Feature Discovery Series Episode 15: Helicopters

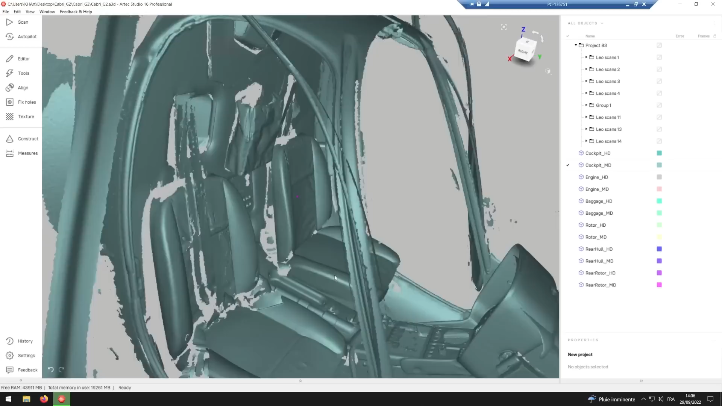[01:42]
The first step of post process is to align altogether thousands of point clouds with textures that have been shot by the scan. At this point, I can decide to remove useless parts,
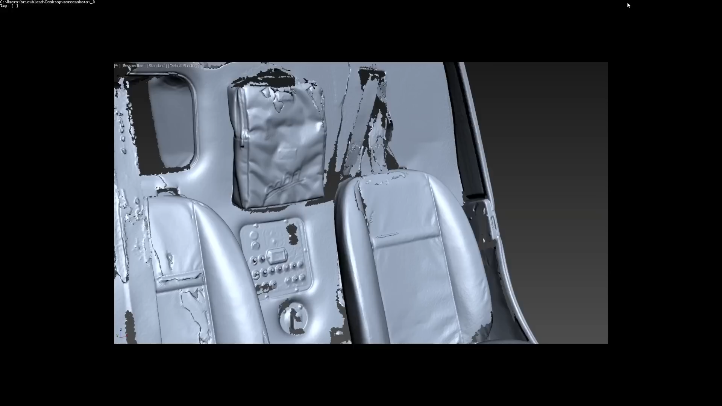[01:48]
elements of the scan that have failed, details of the mesh and even the size of the textures as they are recorded by the scan.